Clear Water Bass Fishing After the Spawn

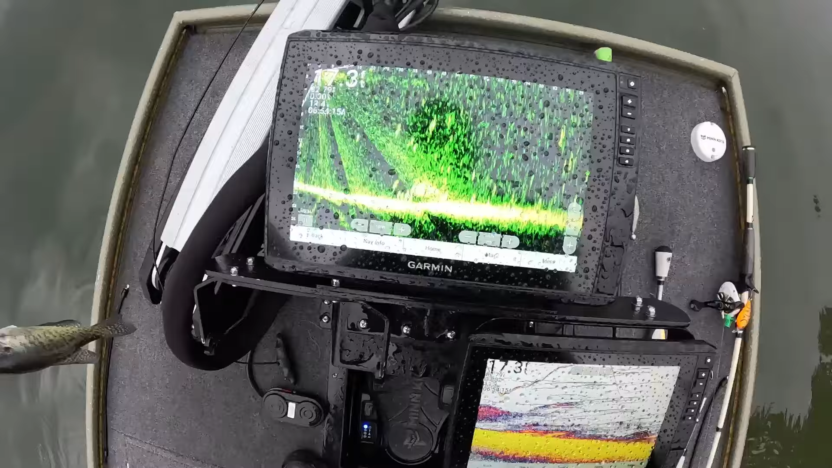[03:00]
Wow. So if you can see on the live scope, I was just fishing that little group right there and swam the bait right across the top.
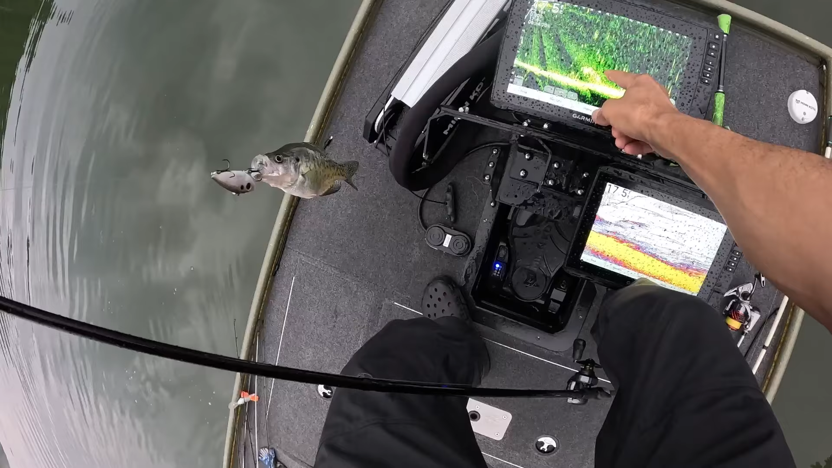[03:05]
Hopefully it's in frame for you guys. And it's a school of crappie.